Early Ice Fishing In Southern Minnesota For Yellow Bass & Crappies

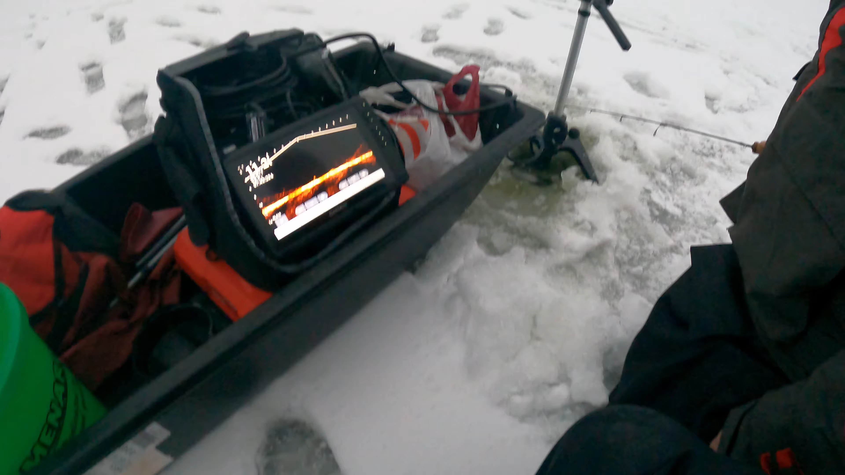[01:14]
he's coming up here don't know how small yeah he's coming though
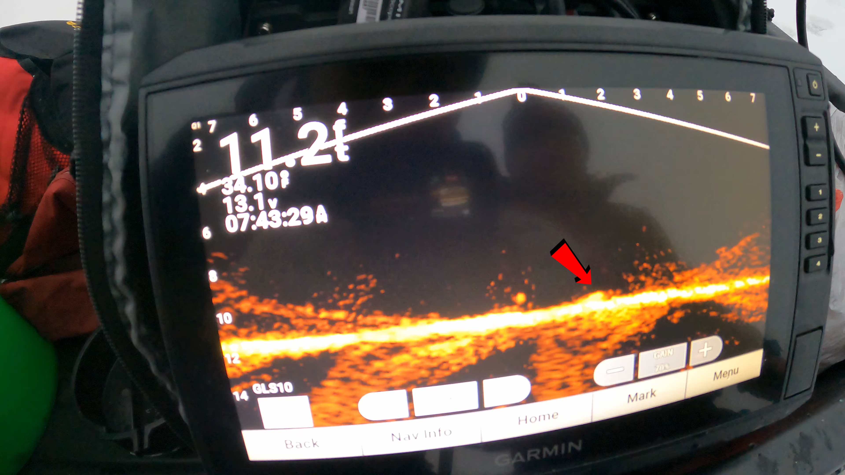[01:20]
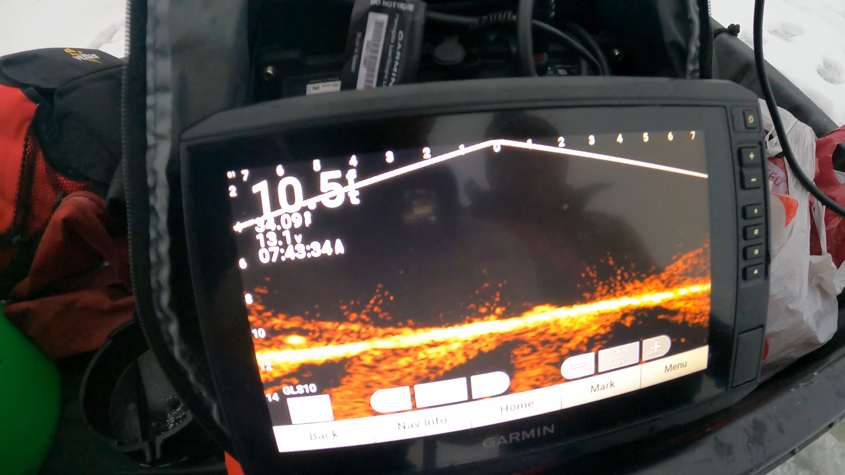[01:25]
oh he's coming is he gonna bite oh
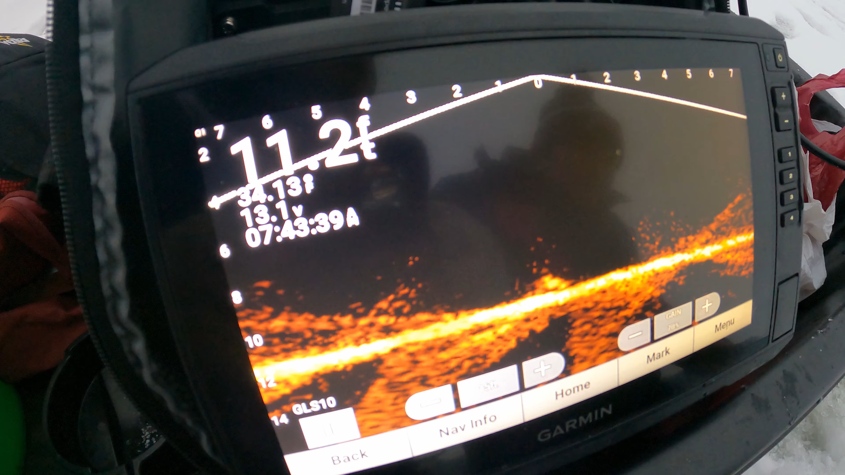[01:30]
On screen: depth 11.2 ft
there you go that's all bad